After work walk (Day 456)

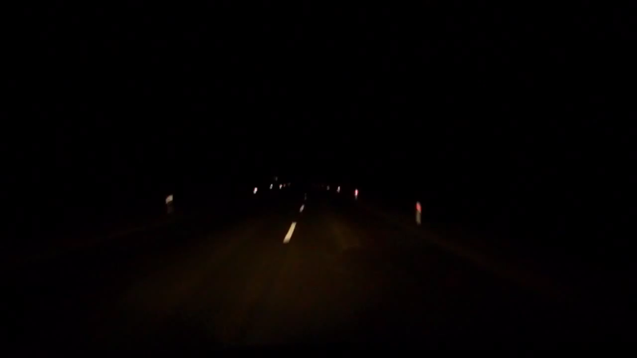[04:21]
it's empty right now and it looks so peaceful and it's so dark outside no more sunrise huh